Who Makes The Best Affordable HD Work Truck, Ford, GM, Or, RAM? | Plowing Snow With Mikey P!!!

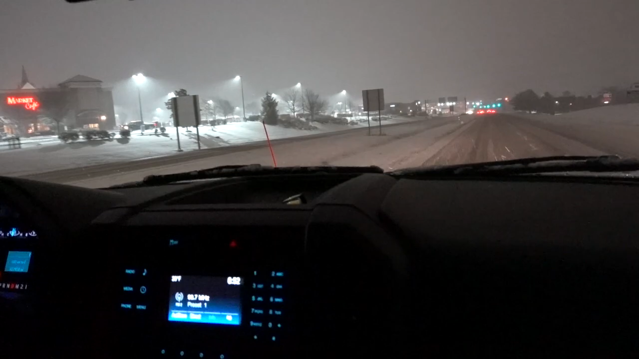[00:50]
truck a while ago and oh they spun out aw dang somebody just spun out yeah if you are out and about be careful I mean we got some inclement weather and man and I gotta go take a number two so I'll be right back in a second oh no you can make it he
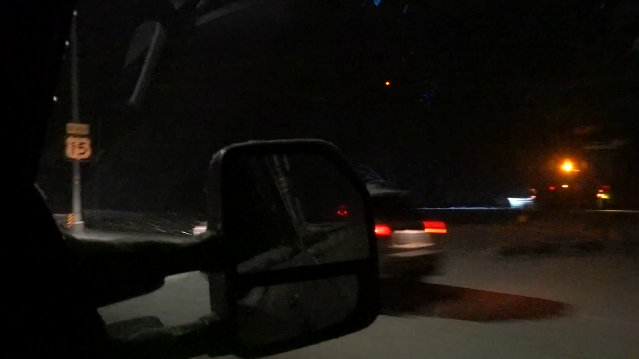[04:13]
is he stuck i doubt it he's probably just out there chilling oh man looks like somebody spun out guys dang that sucks that's a bad day
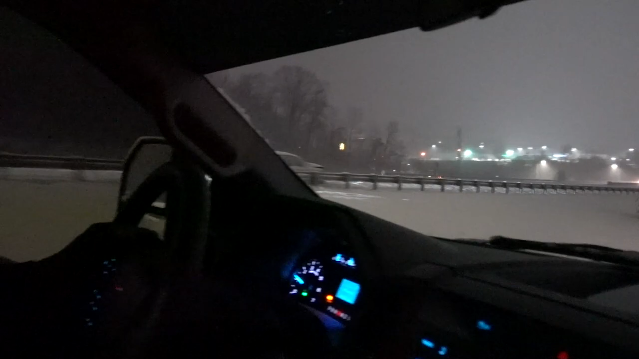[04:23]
and that's a real drive car why would he be driving that's like a cop car it's like a grand marquee or something yeah it is a ground uh grand marquee or crown victoria all right we are in thermo about to pass by criswell big shout out for letting me do videos at your store yeah the roads are bad check this out i mean they're plowing but i mean the snow is coming down too fast
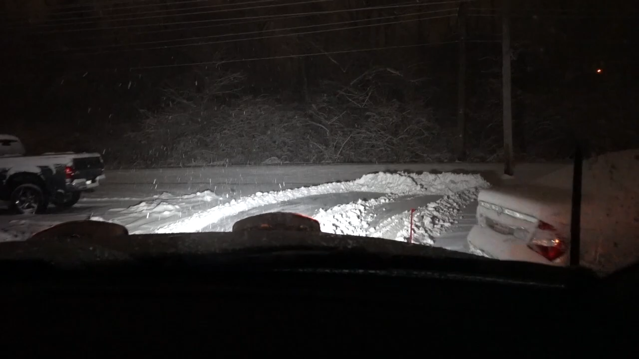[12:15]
it is coming down coming down
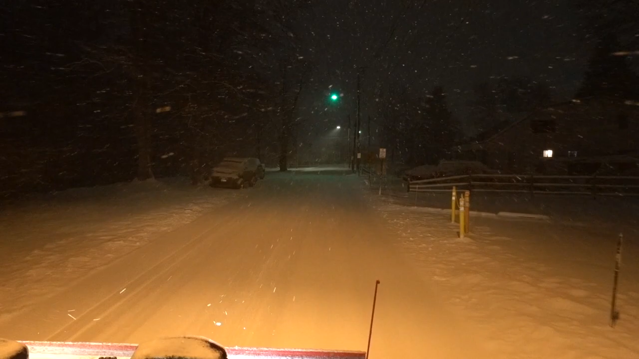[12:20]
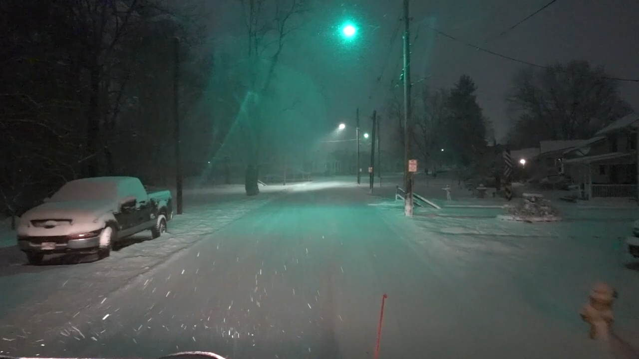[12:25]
that's ice oh gosh all right guys we're about to go up some grade here we're going to see what this four truck can do
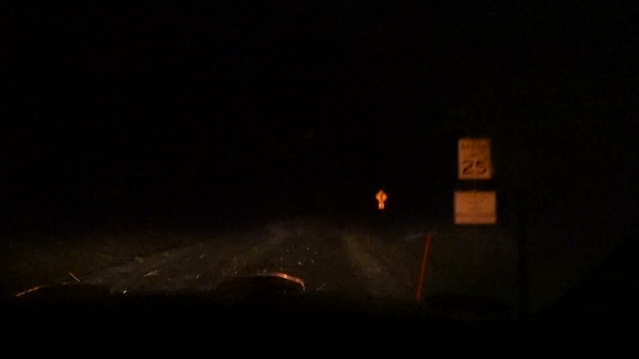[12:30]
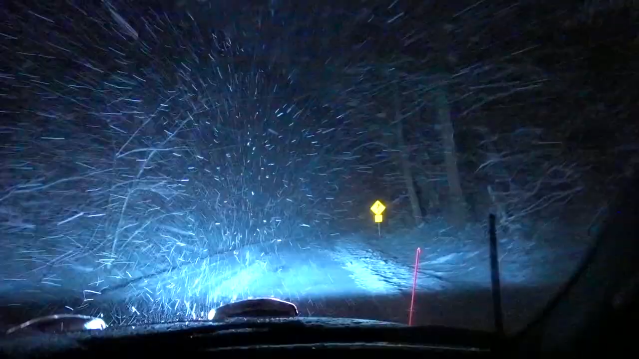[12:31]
six percent bro let's see what these type of tires on here missions barbie barbie tires but you know me i would out of them way around before i get you get the middle but look look at the edge bro you want to be on that mountain